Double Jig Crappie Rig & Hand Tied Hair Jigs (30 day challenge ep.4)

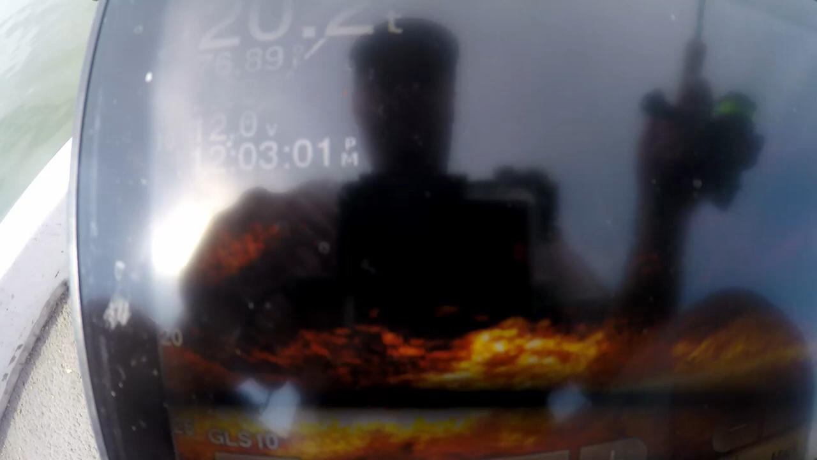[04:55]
people ask why is there that black flashing screen on the gopro that's because the shutter speed on the growth gopros too fast it doesn't it needs to slow way down in order to get a solid image on the live scope unit
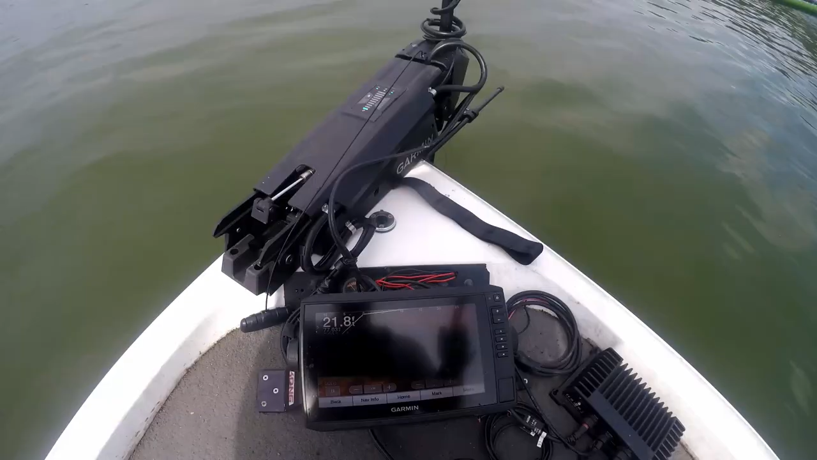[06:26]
because these are i believe these are 16 pounds of jigs they're just shooting out of that brush pile see those jigs come on fellas
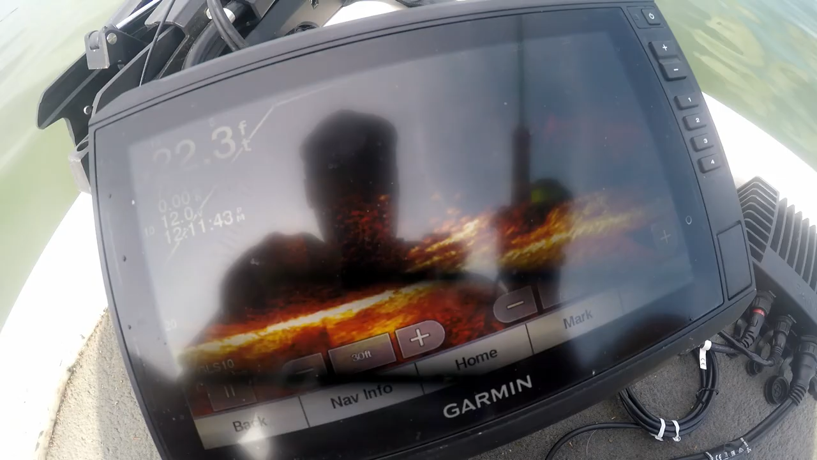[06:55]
all right the jigs are gonna fly right back into them
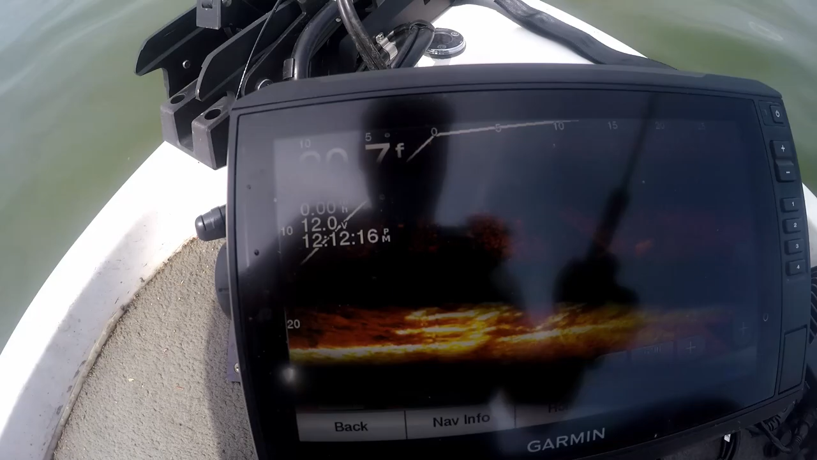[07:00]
yep oh he smoked it that top one smoked it he's coming back for it
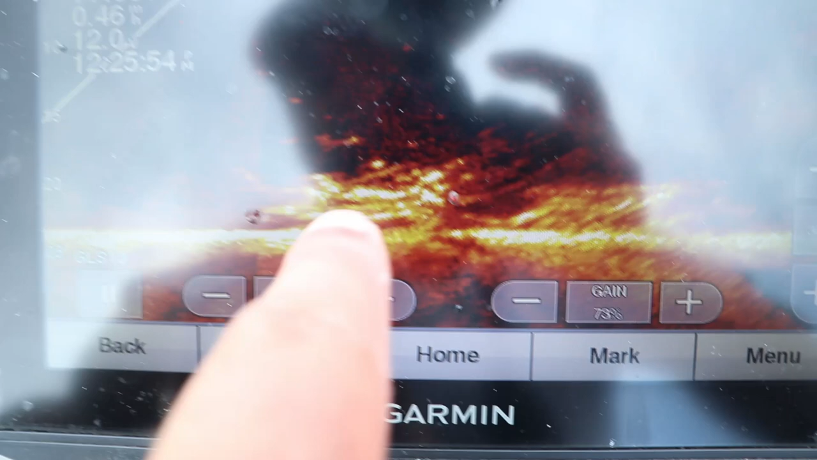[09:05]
some are suspended but a lot of the bigger you know those 10 inchers 10 11 inchers
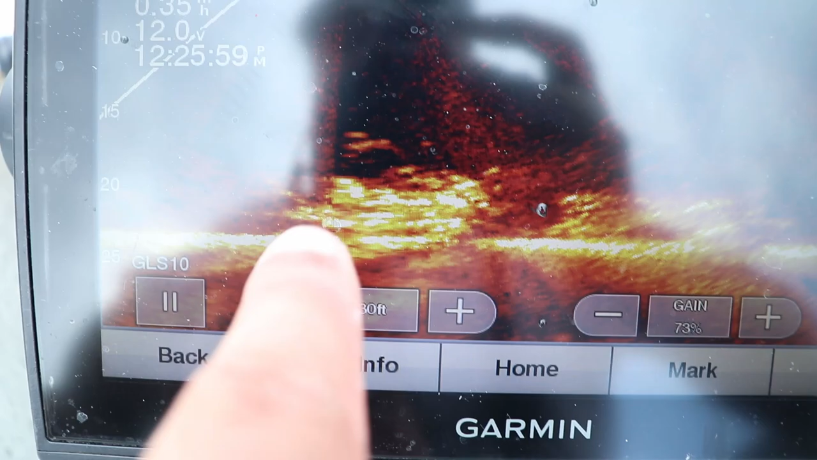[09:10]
are going to be tucked in tight to the sides of these brush piles or cribs
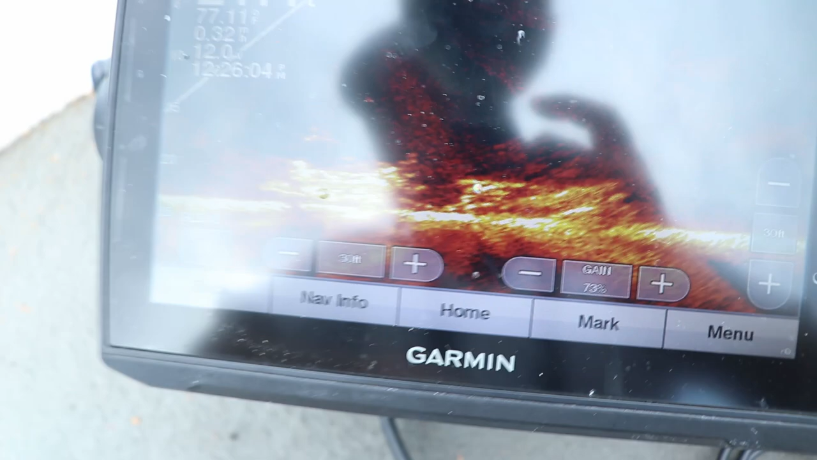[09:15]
and so that's what i'm having to do and right now these
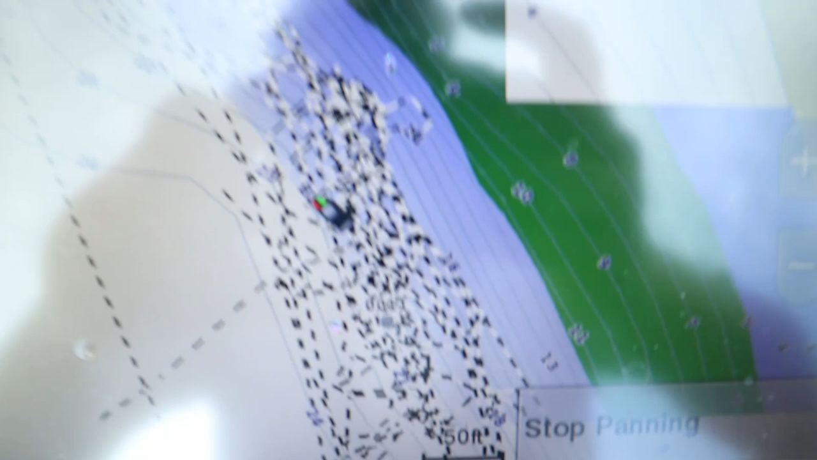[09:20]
fish are stacked this is a big spawning flat spawning shoreline they're out deep
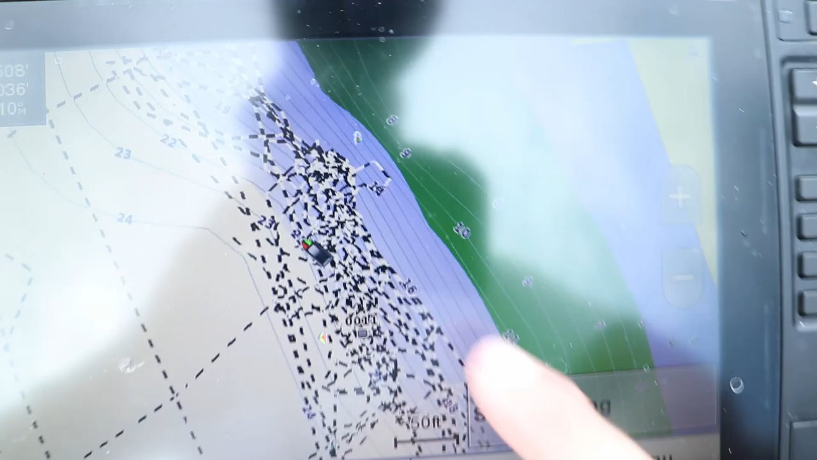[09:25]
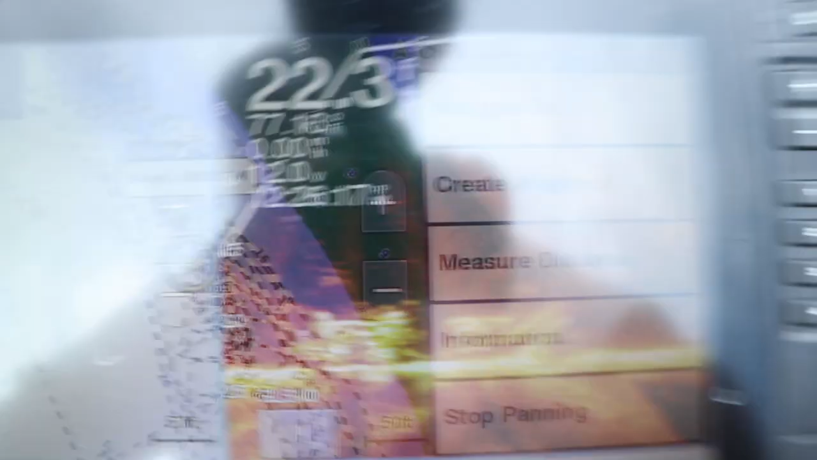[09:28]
they're out deep right now yep here they are
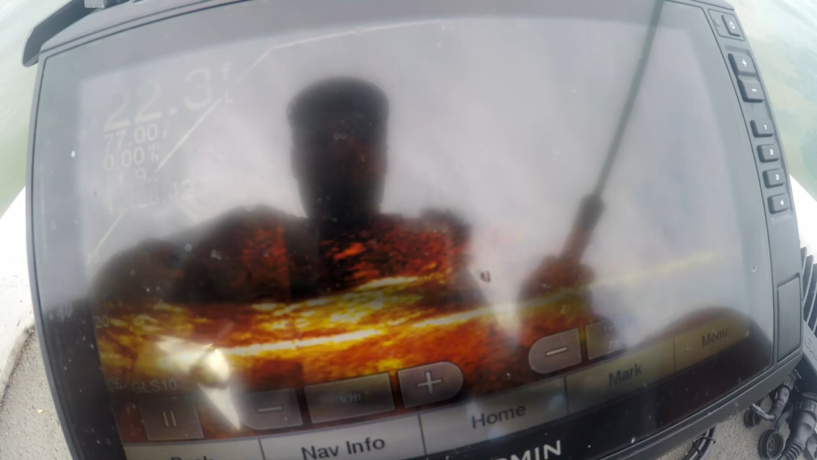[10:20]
it seems like the more aggressive ones have come from inside that brush pile usually it's the opposite usually the aggressive fish are the ones suspended above any brush pile or piece of structure but